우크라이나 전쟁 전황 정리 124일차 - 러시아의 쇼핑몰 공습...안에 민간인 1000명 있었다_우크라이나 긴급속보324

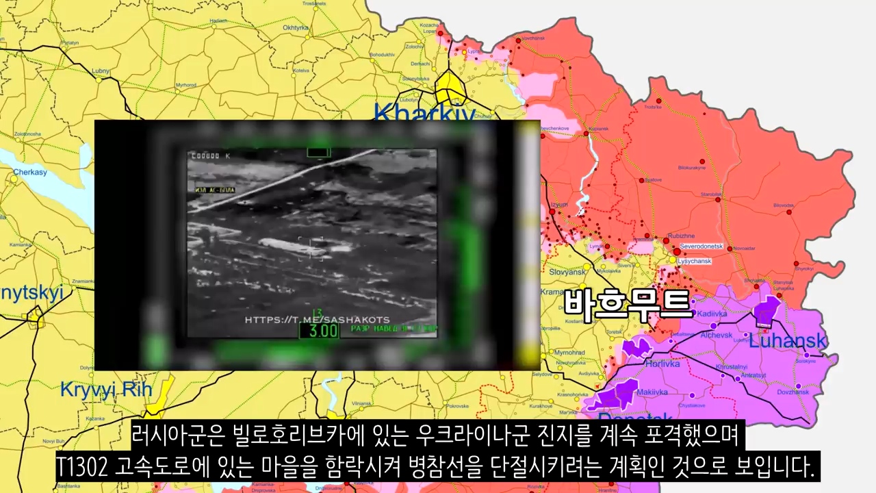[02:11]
러시아군은 슬로반스크까지 가는 E-40 고속도로에서 거점을 확보하기 위해 시도 중이라고 합니다.
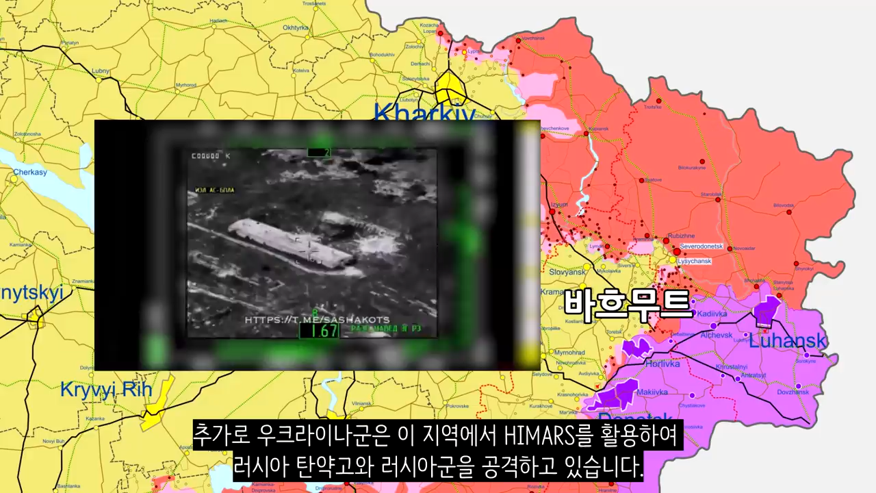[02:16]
추가로 우크라이나군은 이 지역에서 하이마르스를 활용하여 러시아 탄약구와 러시아군을 공격하고 있습니다.